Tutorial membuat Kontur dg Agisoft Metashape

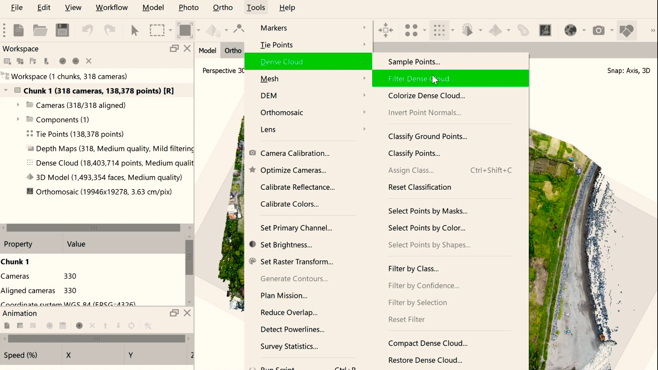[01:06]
sudah sampai dancecloud kita akan tambahkan bagaimana membuat antara pertama masuk ke dancecloud kemudian kita klasifikasi downnya ini kita klik sampai ke created method classified ini sudah kita tetap semua
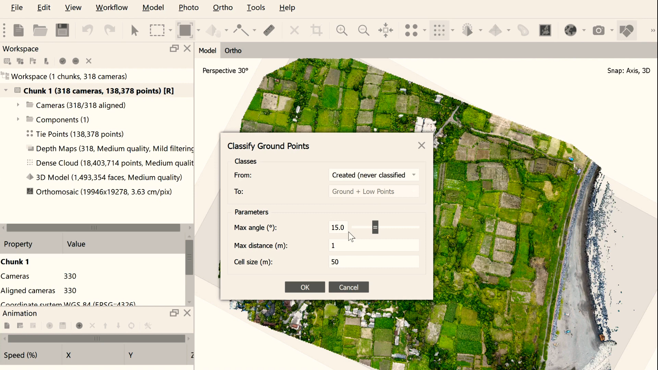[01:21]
lima kita satu semuanya default saja oke kita proses putus sedikit waktu untuk proses namanya dia akan mengklasifikasi dancecloud yang sudah dibuat untuk menetapkan groundnya akhirnya seperti logikanya ya oke kita tunggu
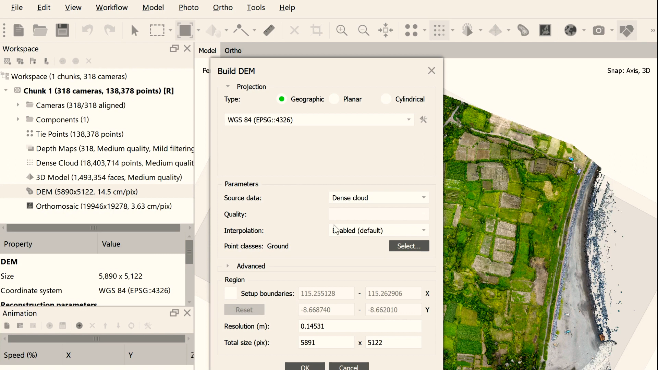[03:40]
Dicentang hanya yang groundnya saja Kita buat Dia akan mulai membuat
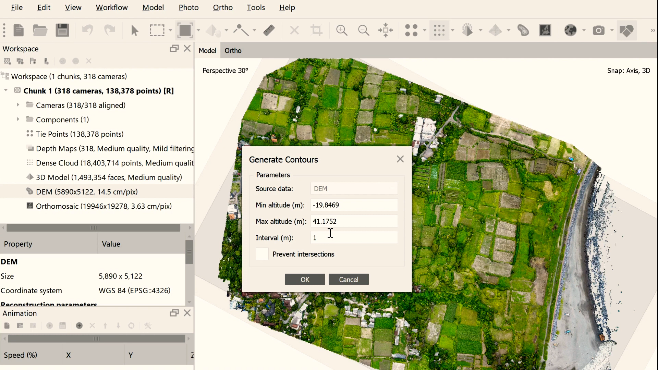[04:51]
Minimum altitude dan maximum altitude yang diperoleh Dari Dari Hasil otomosaik ya Kita proses generate contour
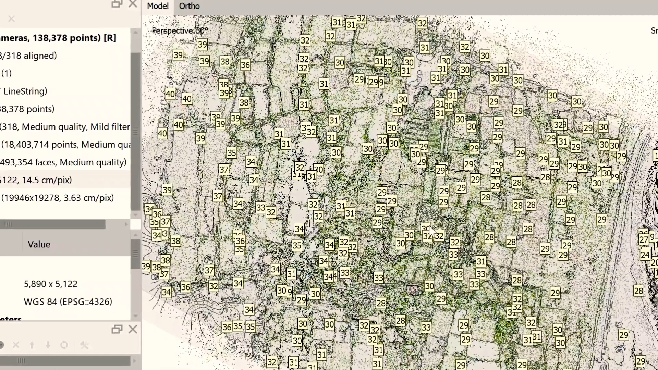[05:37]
nah ini adalah Kalau dilihat Ini adalah Titik-titik Yang menunjukkan elevasi
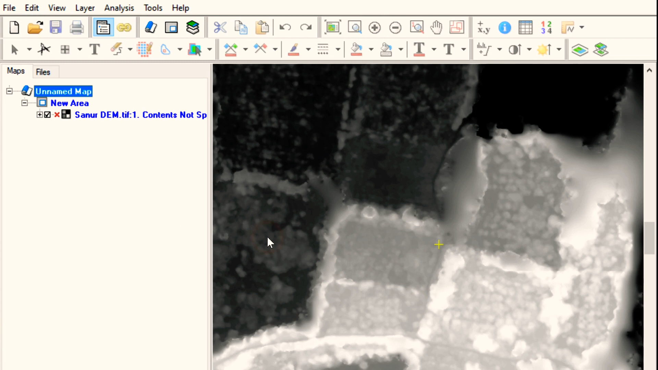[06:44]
Nah Zoom extend dulu Ini file TNC Jadi sebelum Kita Kita Memfilter Kita harus save dulu file ini Kita Save as Menjadi Tiff ya
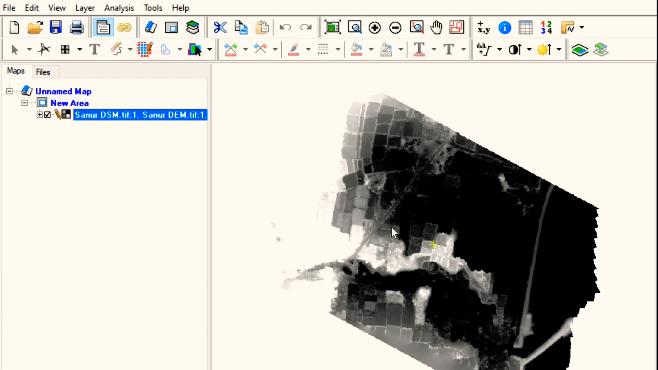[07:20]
Begitu sudah di save Kita bisa melakukan proses edit
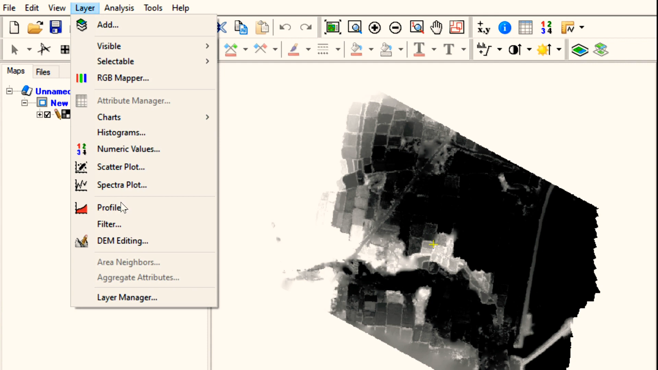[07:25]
Di Layer Time editing Nah itu sudah keluar sekarang Bentuknya Nah kita buat Apa namanya
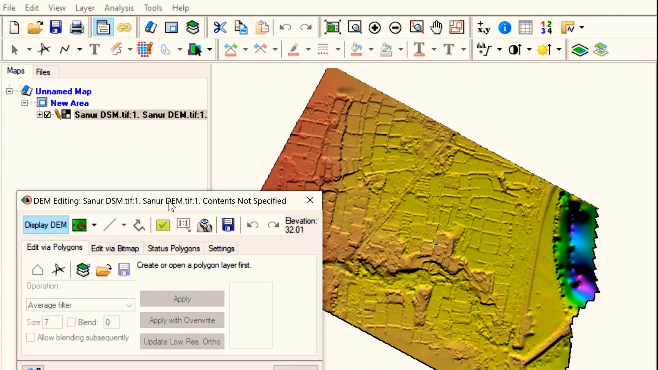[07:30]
Layer baru Kita bikin poligon Kita Tentukan Daerah yang Ingin kita Buat Contour Yang pojok kanan Atas itu Laut Jadi mungkin Bukan lari Ya
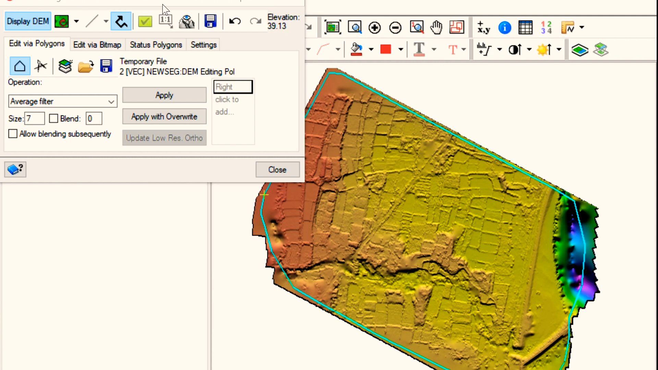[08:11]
Sulit Untuk Kita Sebutkan Contour Ya sudah terbentuk Poligonnya Nah Poligon ini Sudah terbentuk Kita Bisa Proses Average Filter Kalau dia Relatif rata Kita bisa Lampu Average Filter Seperti apa Hasilnya Tidak terlalu Beda ya Jadi kita Akan Pakai Tirain Filter Jadi dia Ada tirainnya Tapi yang Sendirung Flat
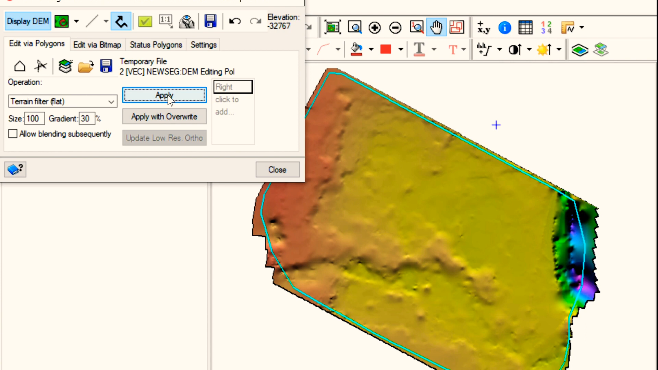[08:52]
Apply Jadi prinsipnya Ini menghilangkan Surface Benda-benda yang Ada di atas Permukaan tanah Nah ini Sudah mulai kelihatan Terfilter Lanjutkan Lagi sedikit Ya Lagi
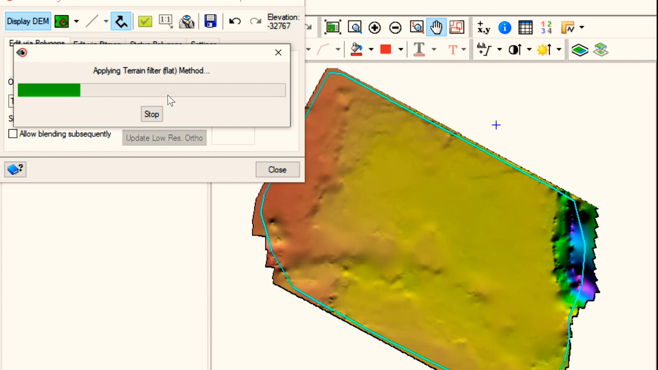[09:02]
Oke Nah kawan-kawan Bisa melihat ya Perbedaannya
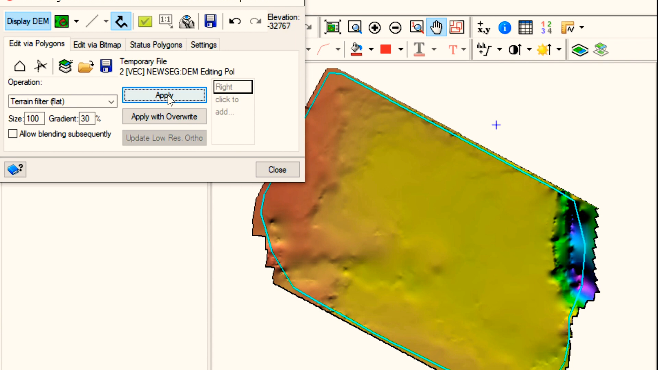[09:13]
Memang ini Karena pesawahan Relatif ratanya Oke kita cukup Disini saja Kita filter Nah kemudian Kita bisa Close Sekarang
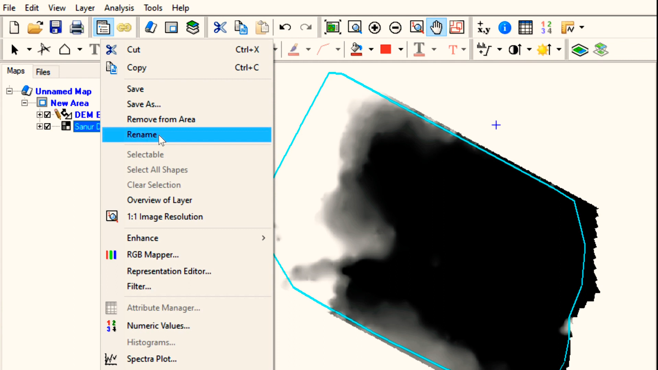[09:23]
DM DM atau DSM tadi Sudah berubah menjadi DTM Jadi kita harus File tersebut Jadi tips Kita Sebut Jadi Sanur
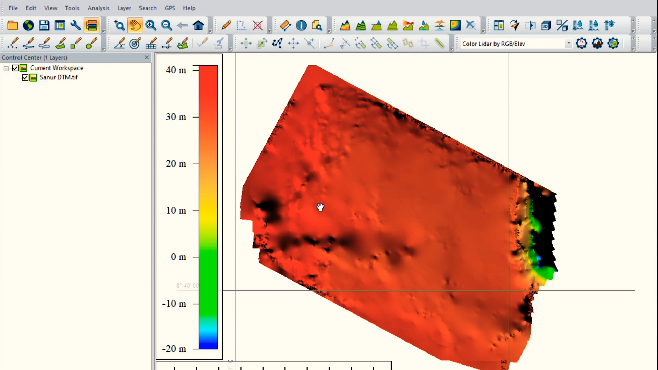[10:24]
Bagaimana Membuat Contour Ini bisa Jadi line Ini Aplikasinya Atau fiturnya Create Contour 1 meter
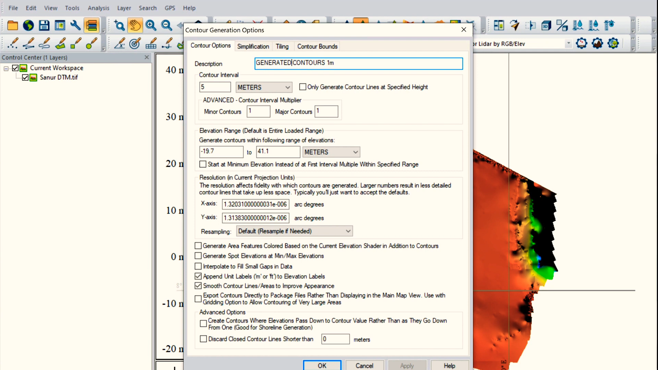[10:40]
Ya 1 meter Kita buat saja Kan sebetulnya Ini kan
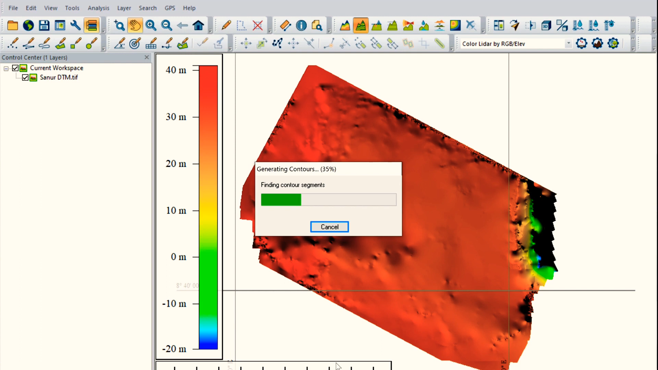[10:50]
relatif Rata ya Jadi perbedaannya Tidak Tidak tahu ya Mungkin tidak sampai 10 meter Kalau seperti itu Jadi cukup 1 meter saja Ini hanya Memperlihatkan saja Ya Contournya Baik Itu sudah kelihatan Contournya